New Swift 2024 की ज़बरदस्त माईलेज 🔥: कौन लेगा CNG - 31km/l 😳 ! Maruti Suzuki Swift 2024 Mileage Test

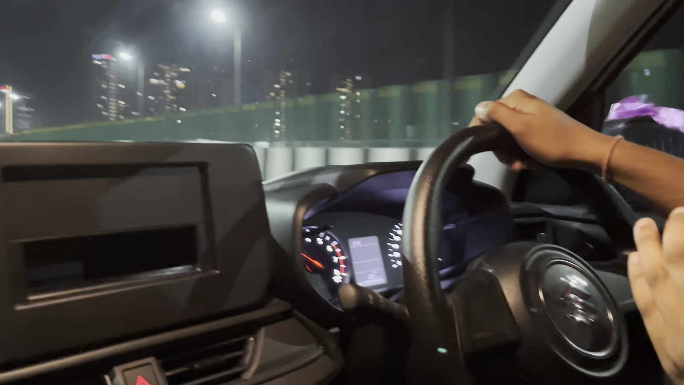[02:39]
रहा है क्योंकि अभी जो इसकी स्पीड है वो अराउंड राउंड 85 के आसपास है और 2000 रप्म क्रूस कर चुकी यह गाड़ी तो एक्जेक्ट
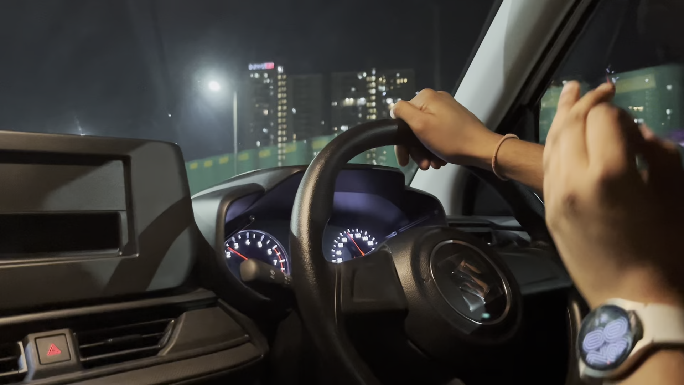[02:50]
2000 रप्म पर 80 की स्पीड में चलती है तो मेरे को नहीं लगता है यह 80 से उपर क्रूस करने लाइक गाड़ी है क्योंकि माईलेज ही नहीं थे कि उससे उपर तेनों ने इस इंजन का सत्या नास कर दि